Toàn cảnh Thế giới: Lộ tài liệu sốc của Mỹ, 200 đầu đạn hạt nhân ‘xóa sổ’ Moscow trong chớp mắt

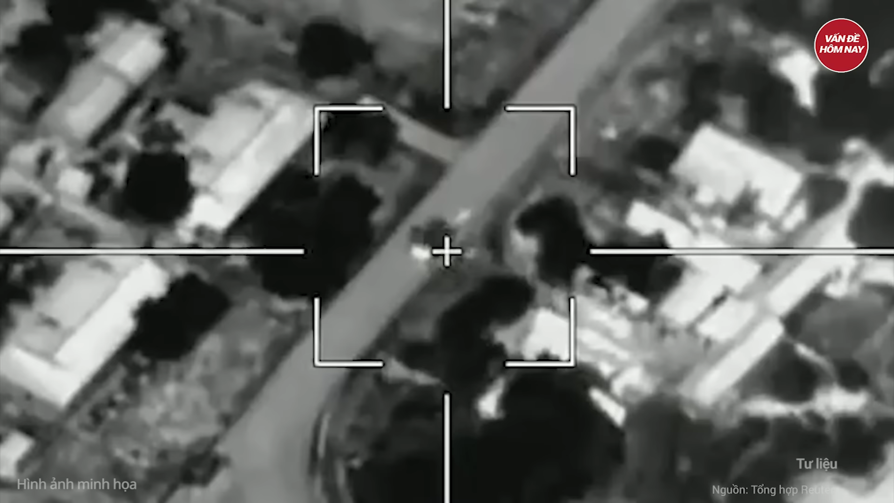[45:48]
Theo thông tin từ phía Ukraine, tổng cộng 5 xe bọc thép trở quân BTR-82A bị phá hủy.
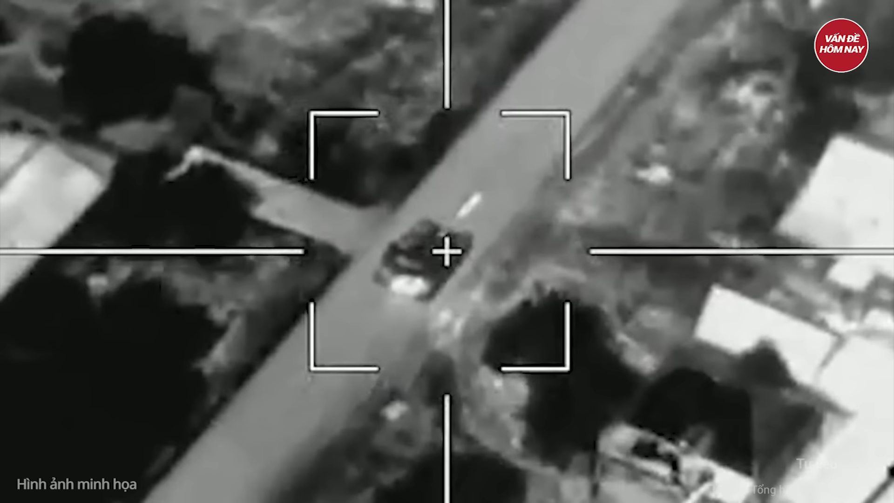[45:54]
Những chiếc thiết giáp này đều được trang bị lớp bảo vệ trong máy bay không người lái dưới dạng mái tre.